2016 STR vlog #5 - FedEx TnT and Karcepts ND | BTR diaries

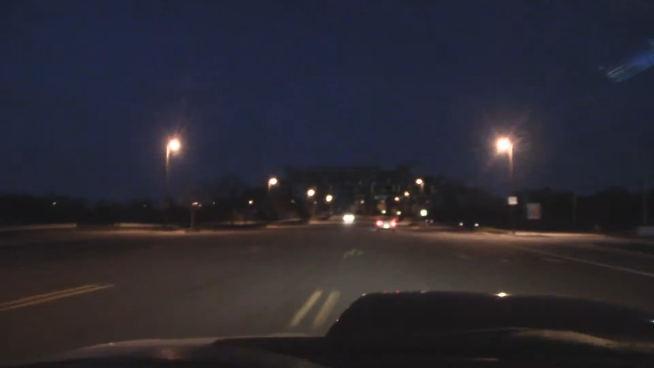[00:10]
up to a lovely dark FedEx field first event of the year which is really a TNT so it's
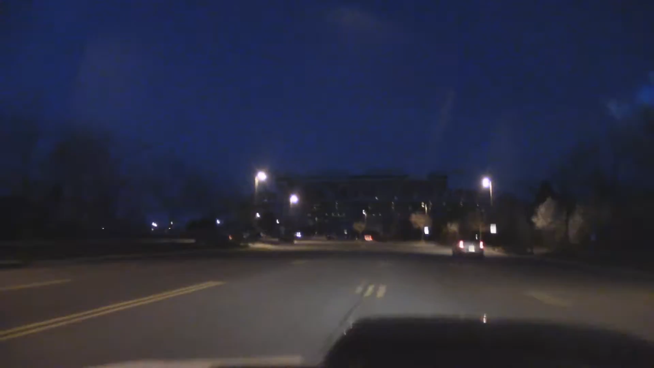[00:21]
not really an event but we're here at oh dark hundred the Garfields Chris Lynn and I are